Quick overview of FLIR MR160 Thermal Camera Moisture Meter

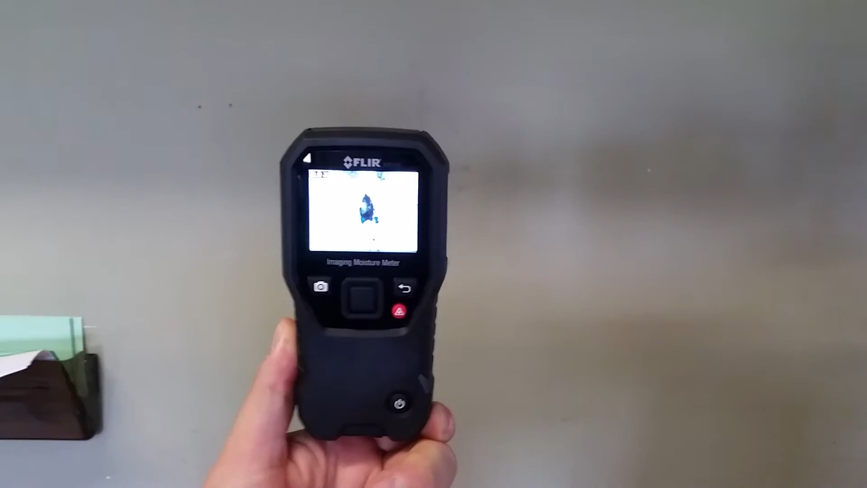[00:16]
And if you want to know exactly where it is, you can use the laser pointer, which is the red button. It shows you exactly your spot.
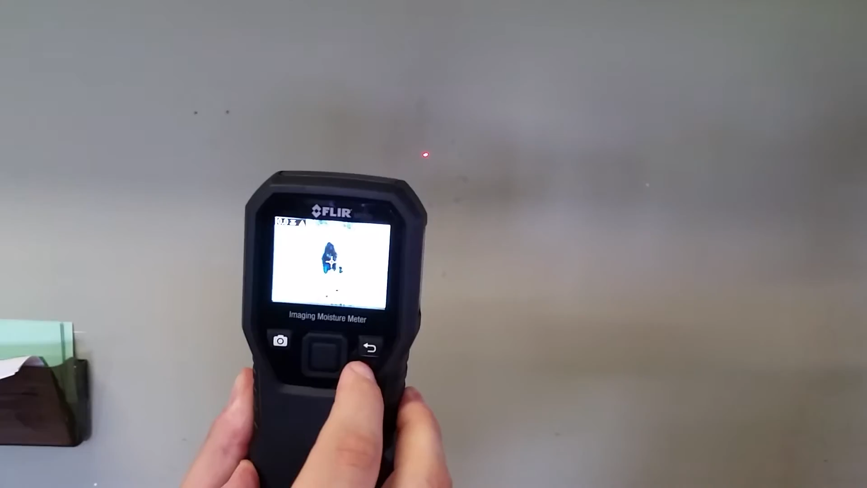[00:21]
And then if you want to move in a little closer, it'll actually show you as you get closer and closer to take the measurement,
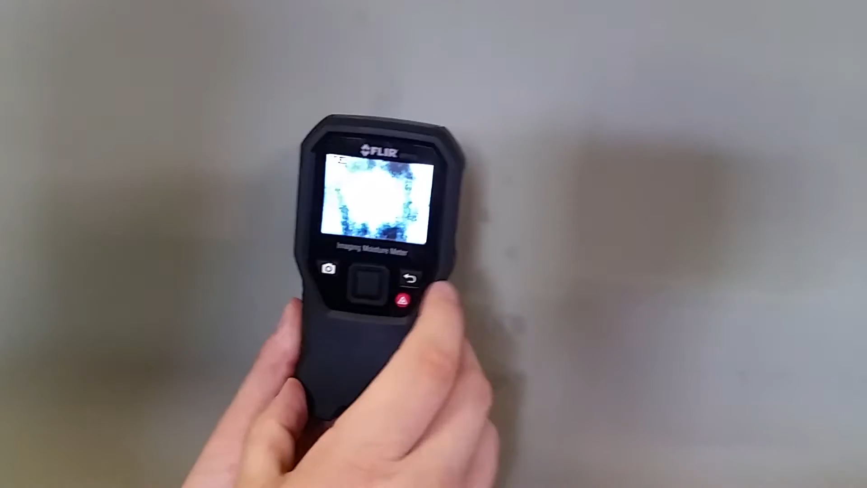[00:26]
the pad is on the back of the panel, on the back of the instrument,
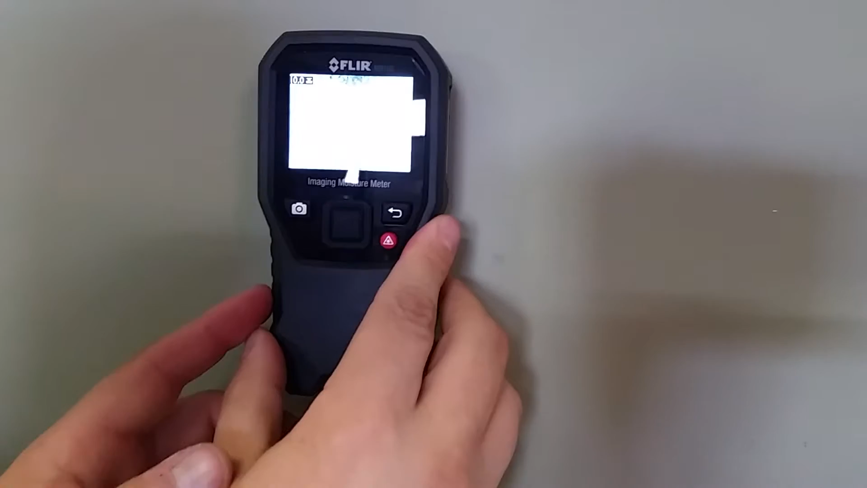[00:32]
and hit the picture button and save it.
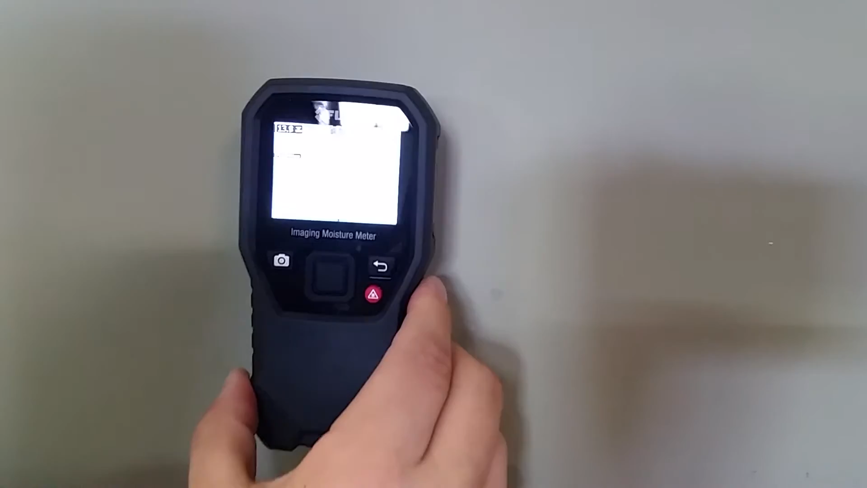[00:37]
So if you turn the camera around, turn it around, you'll see where the actual sensor is.
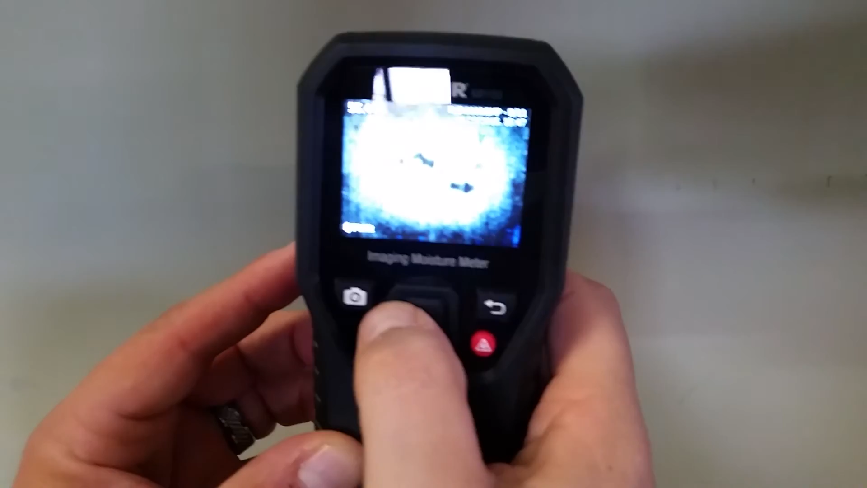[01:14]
You can also recall the images with the moisture data that you've taken. And if you want to, you can then create a report and use the FLIR tools software to create a report for yourself or your customers.